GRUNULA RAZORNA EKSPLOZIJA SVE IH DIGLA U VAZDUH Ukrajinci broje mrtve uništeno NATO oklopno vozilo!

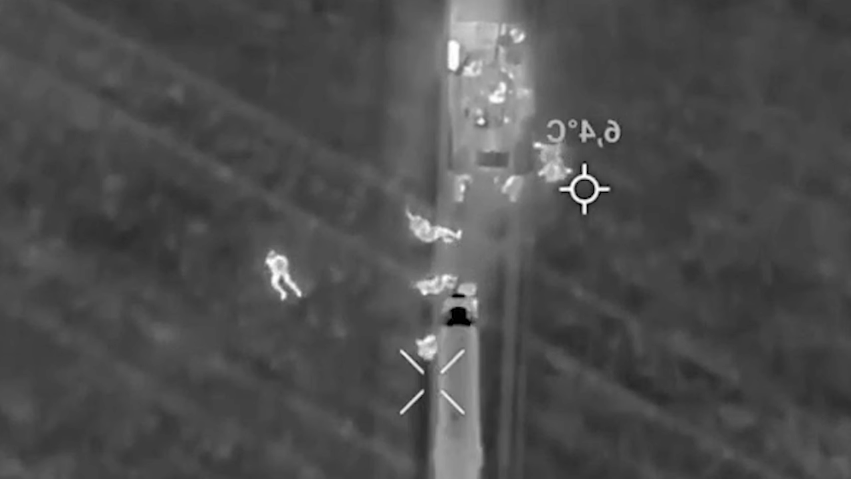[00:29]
On screen: spot 6.4°C
jedan oklopni transporter koji je isporučio NATO inženjersko vozilo za uklanjanje prepreka i iskrivenu samokodnu artiljerijsku jedinicu.
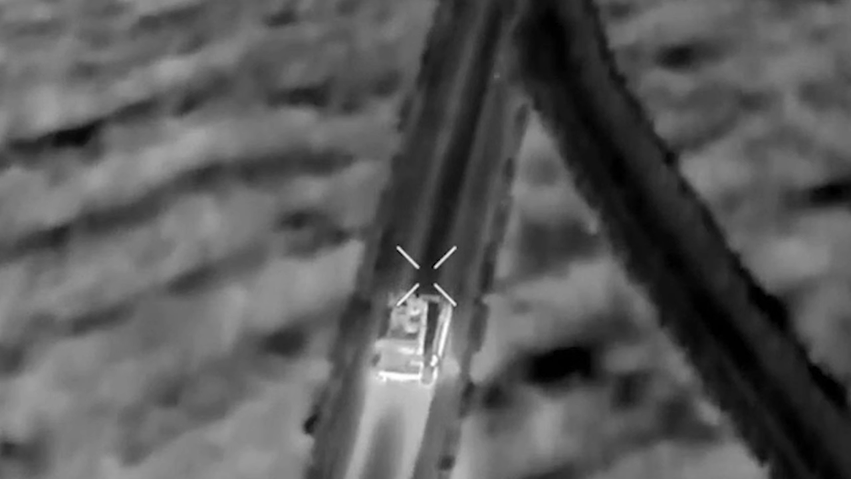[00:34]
U napadima su takođe kako se izveštava uništena dva ukrinska Pešadijska odreda.
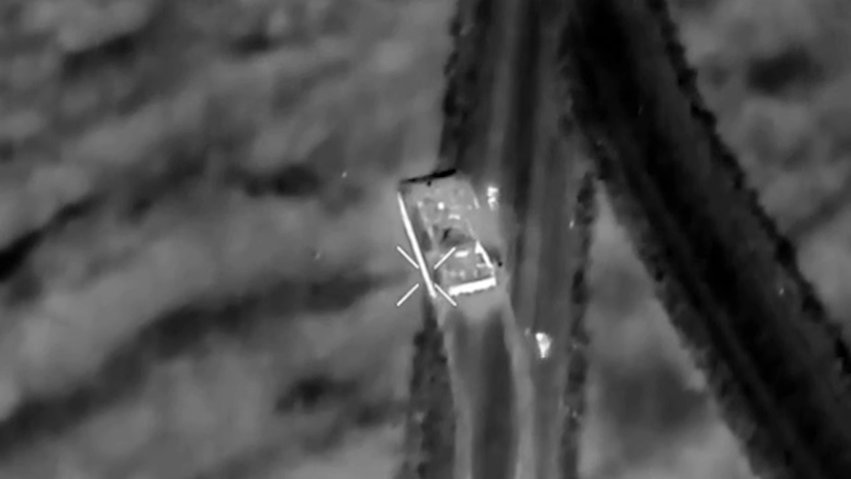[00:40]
Na snimcima koji su očigledno napravljeni dronovima vidi se nekoliko komada ukrinskih oklopnjaka kako
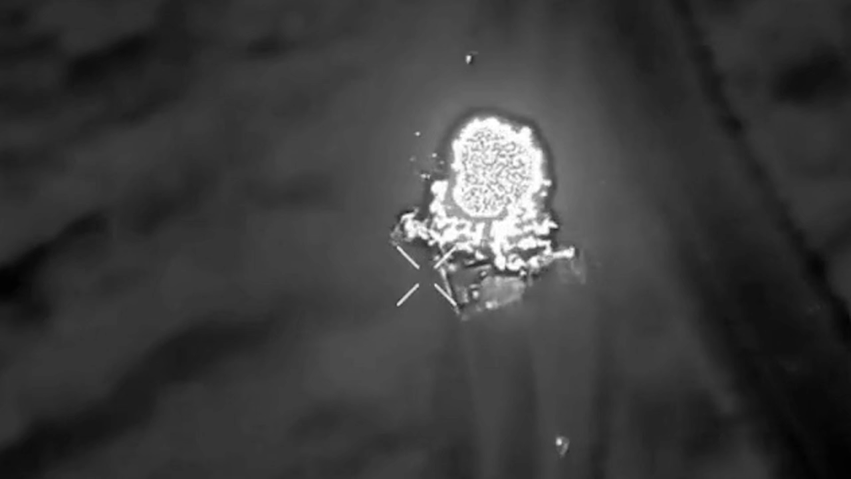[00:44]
putuju po zemljanim putevima pre nego što ih udari nešto što izgleda kao bespilotne letelice kamikaze. Na jednom od snimaka vide se ukrinski vojnici kako